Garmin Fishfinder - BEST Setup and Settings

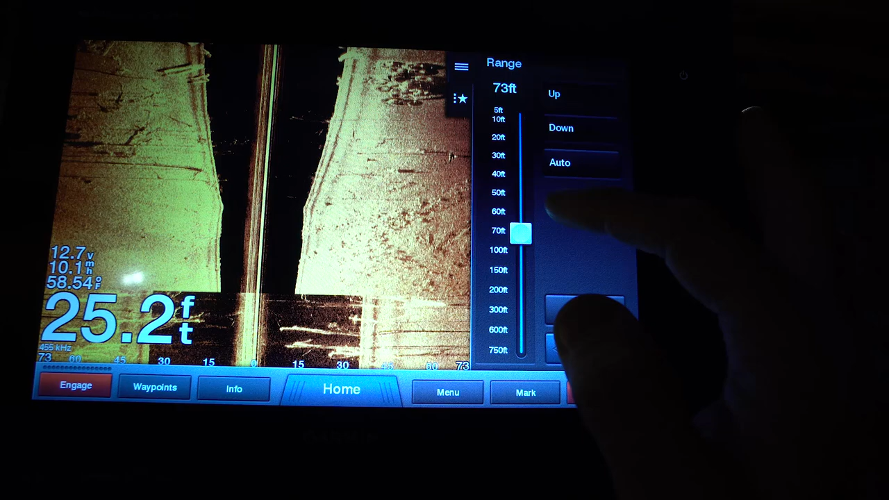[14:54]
On screen: depth 25.2 ft, water 58.54°F
less than 10 feet of water no more than 50 feet 50 feet is the max that's going to give you
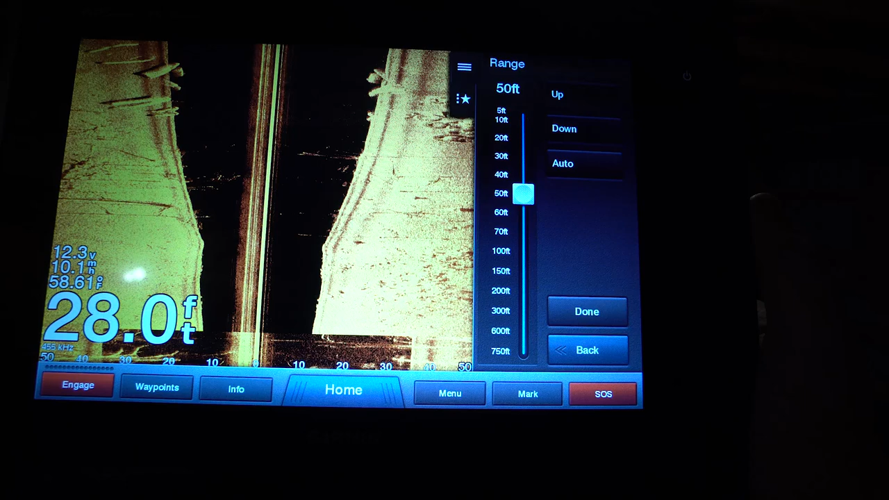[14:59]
On screen: depth 28.0 ft, water 58.61°F
the best reading in that shallow water so the shallower you are the smaller you want your range to be
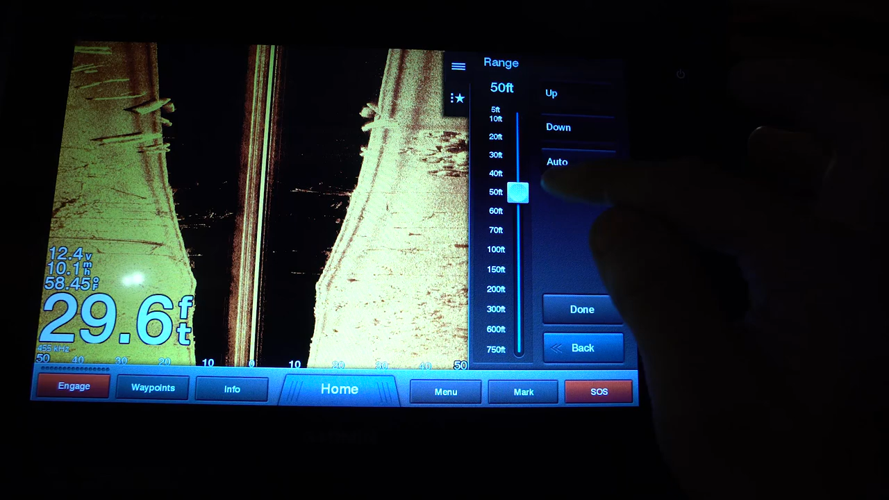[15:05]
On screen: depth 29.6 ft
then transmit obviously i want it on but let's say you
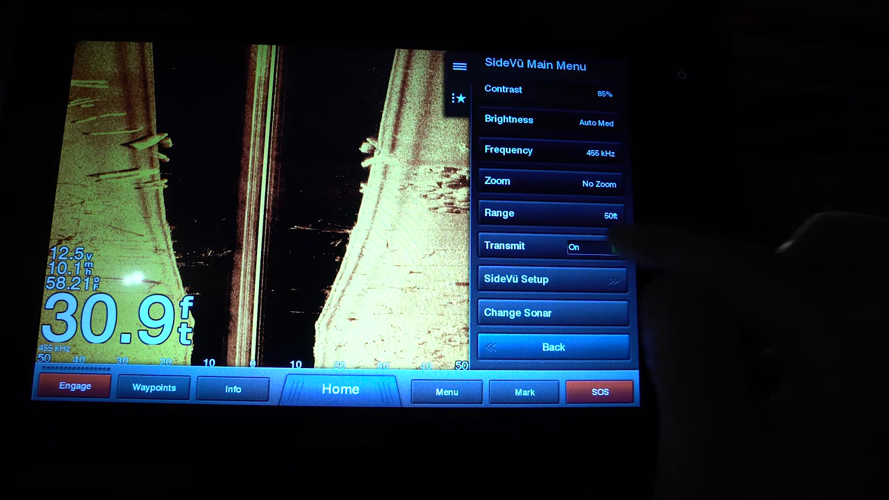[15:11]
On screen: depth 30.9 ft
don't want your your unit chirping you can turn it to off side view setup i
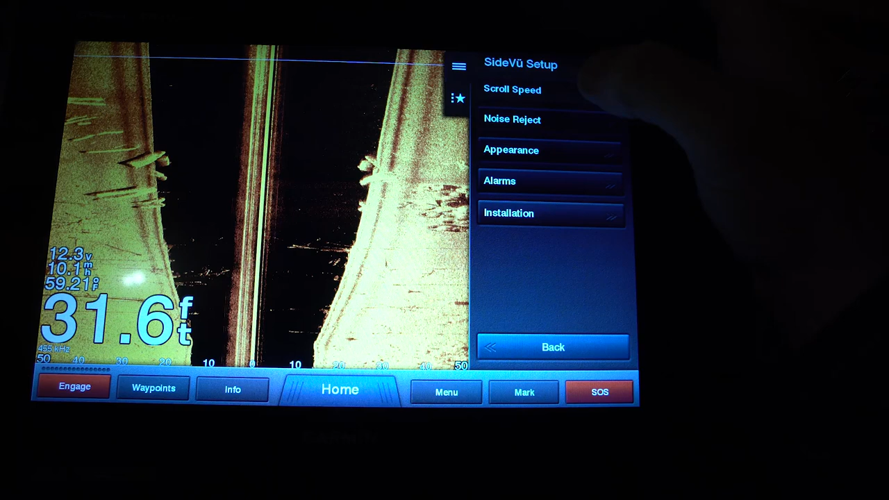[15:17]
On screen: depth 31.6 ft
have my scroll speed to fast now garmin does have this thing called ultra scroll well it'll be very
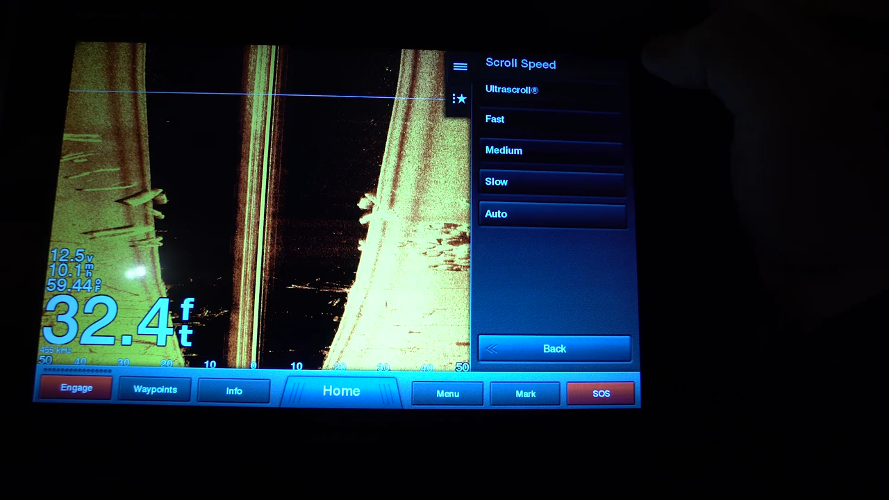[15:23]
On screen: depth 32.4 ft, water 59.44°F
very quick i just keep mine at fast that's where i think i get the best reading from my unit
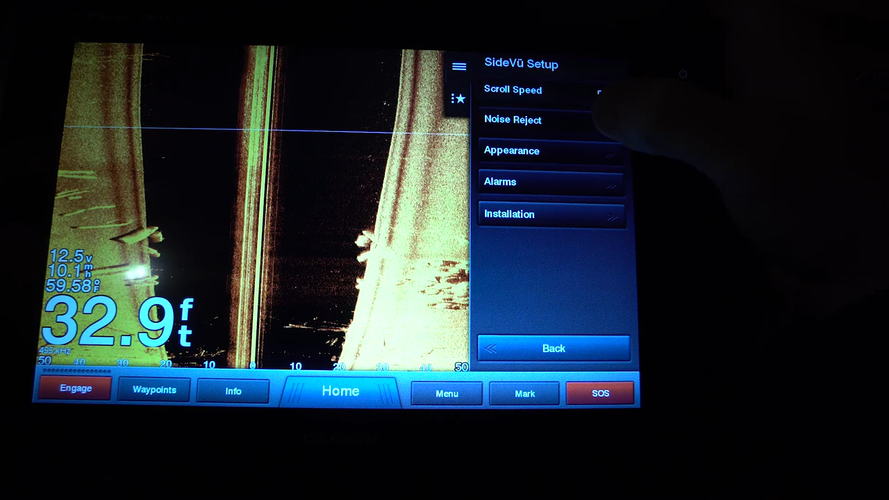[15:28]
On screen: depth 32.9 ft, water 59.58°F
noise reject i have off and tvg is set to medium i don't want the
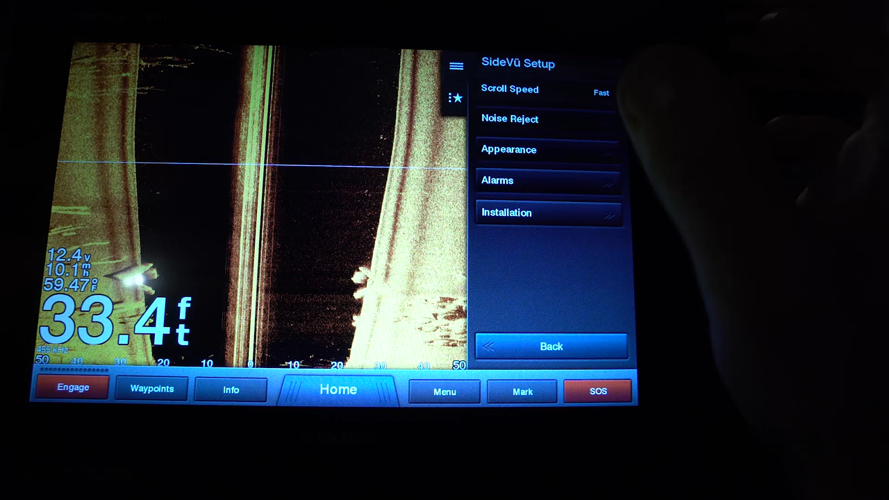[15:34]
On screen: depth 33.4 ft
noise reject because i do want to see whatever's at the top of the water column sometimes there could be bait right below
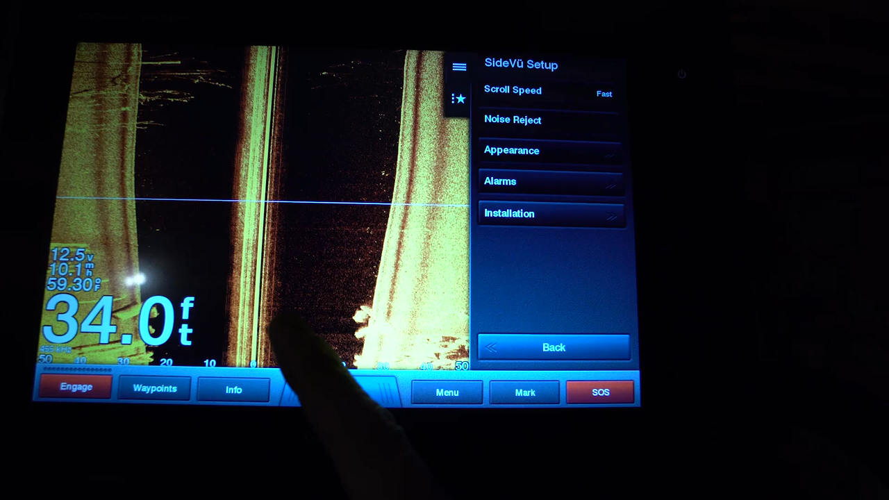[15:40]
On screen: depth 34.0 ft, speed 10.1 mph
the surface of the water and i want to be able to see that so i keep that noise reject off appearance is where you're going to be able to
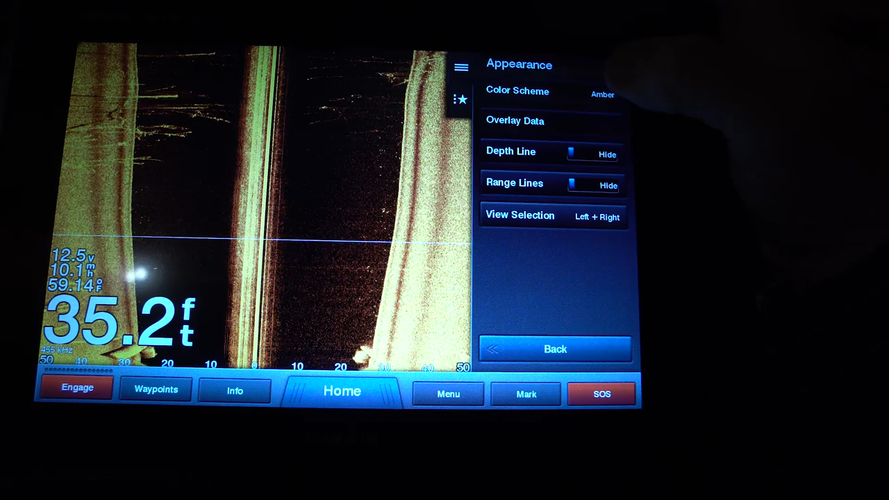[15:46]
On screen: depth 35.2 ft
adjust your color scheme my favorite color scheme is amber but another great one is midnight blue especially
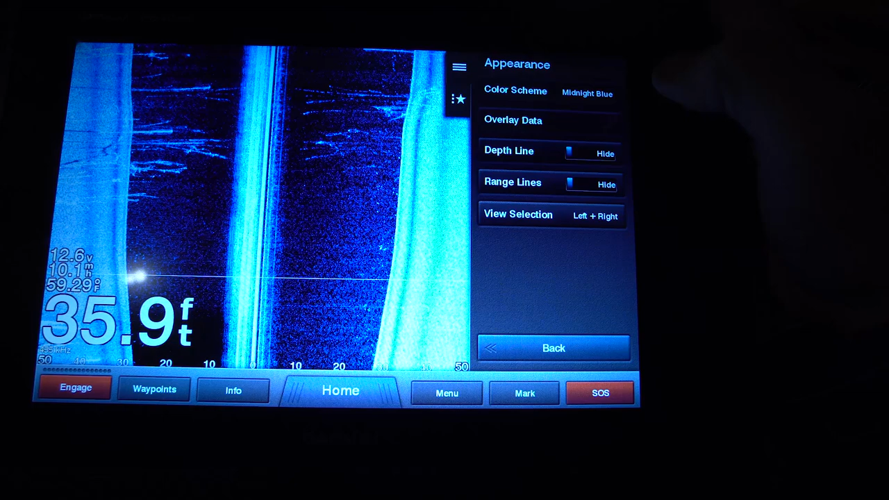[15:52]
On screen: depth 35.9 ft, water 59.29°F
when it's early morning midnight blue is really really nice color scheme but with midnight blue you're going to
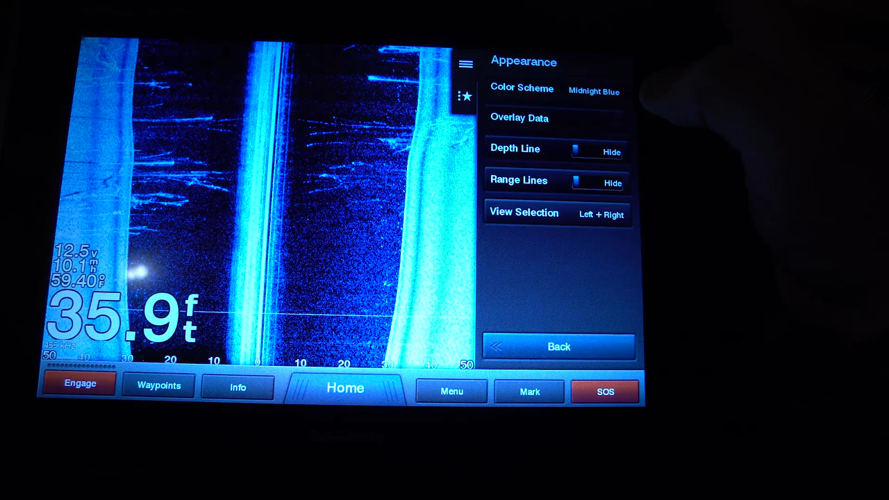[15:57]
On screen: depth 35.9 ft, water 59.40°F
have to adjust your brightness down a little bit midnight blue has a really really strong white return so you're going to want
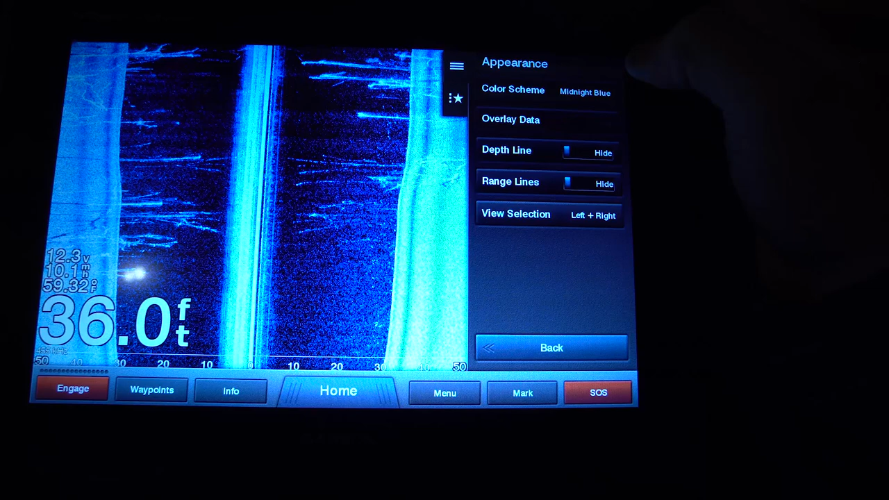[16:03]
On screen: depth 36.0 ft, water 59.32°F
to drop your brightness down when you're using midnight blue there's also a ton of other options but my personal
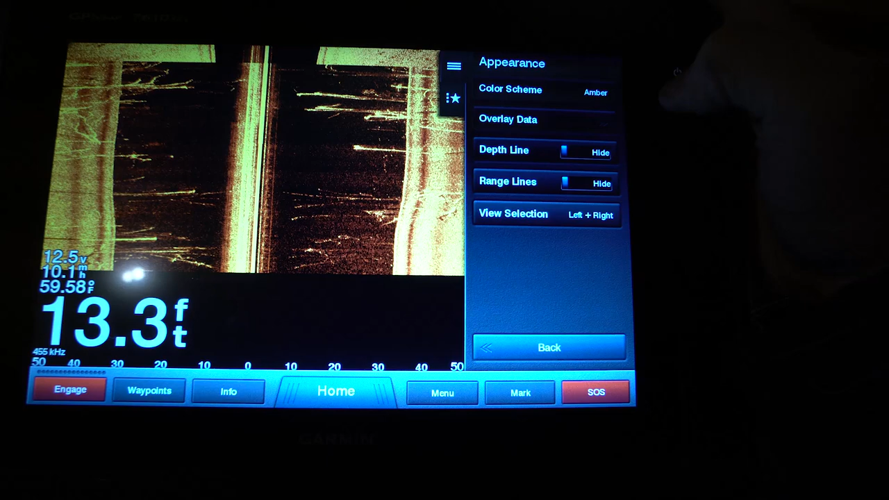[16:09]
On screen: depth 13.3 ft, water 59.58°F
preference is amber overlay data i keep it hidden i do not need to know
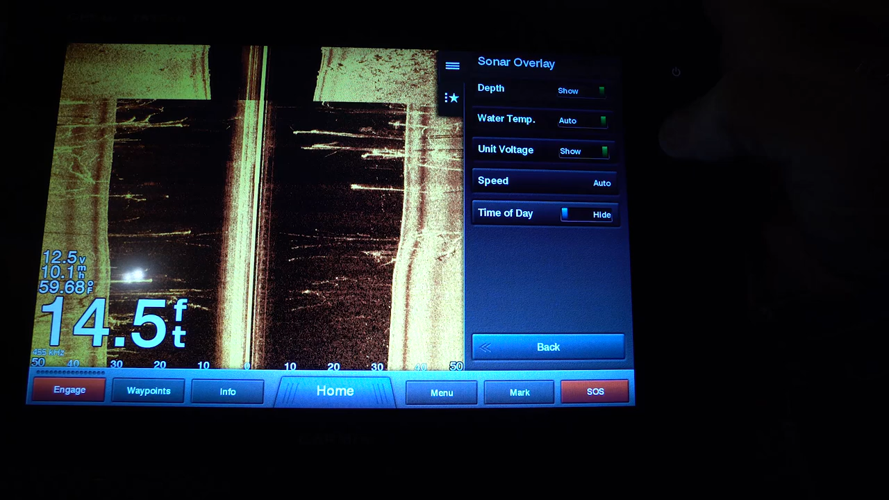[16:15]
On screen: depth 14.5 ft, water 59.68°F
time of day that's shown in the bottom corner for me over there but this is what i have mine set as
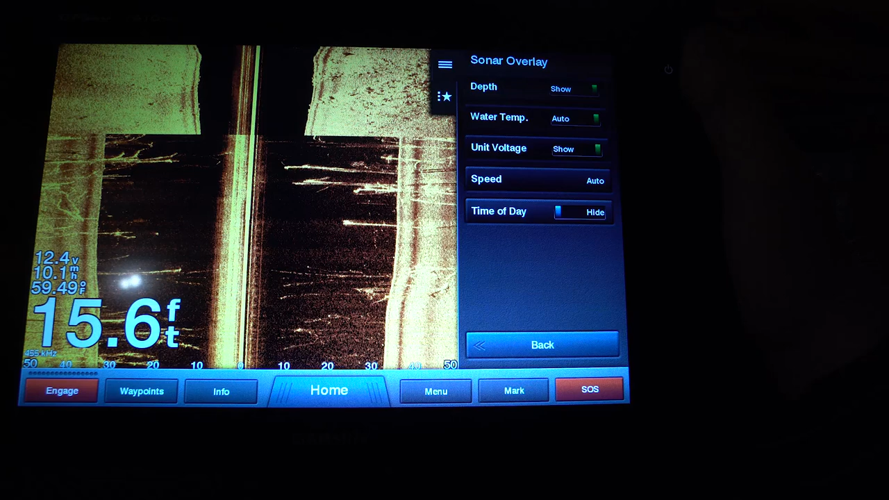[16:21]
On screen: depth 15.6 ft
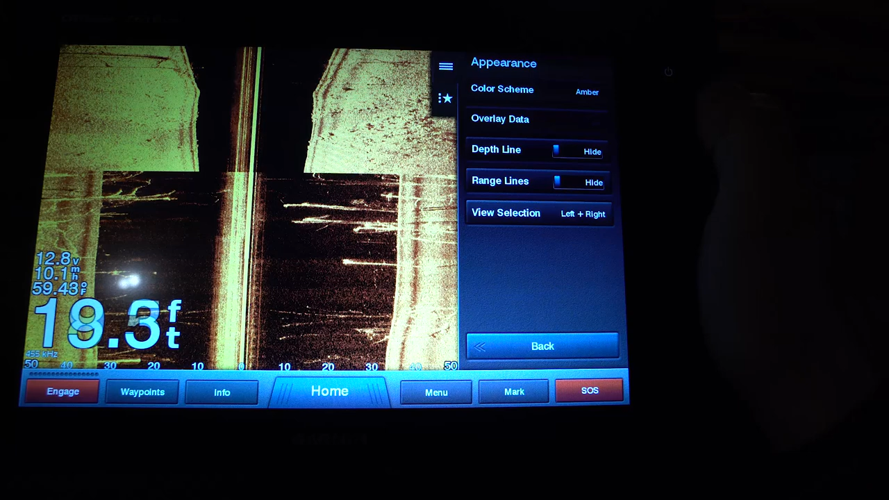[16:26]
On screen: water 59.43°F
i keep my depth line and my range lines hidden let's say you want to know how far out things are you can turn your range lines on i don't need
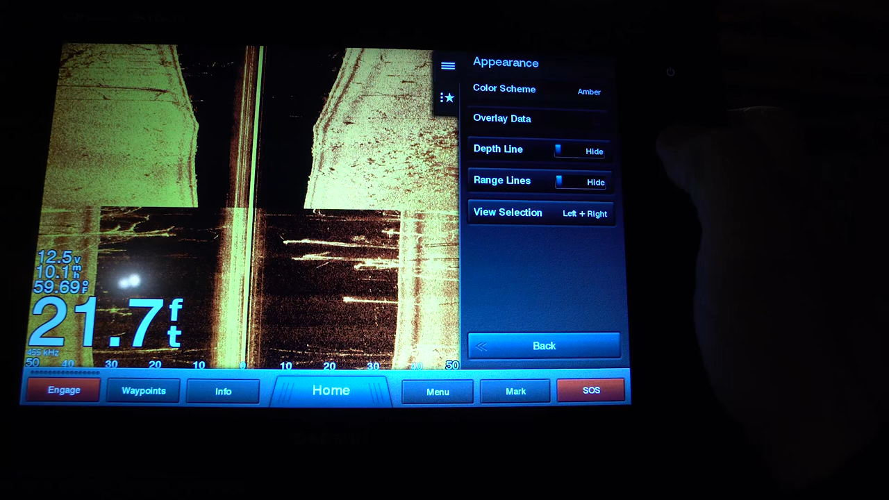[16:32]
On screen: depth 21.7 ft, water 59.69°F
to know that i can pretty much use these indicators down here and get a good guess view selection if you only want to view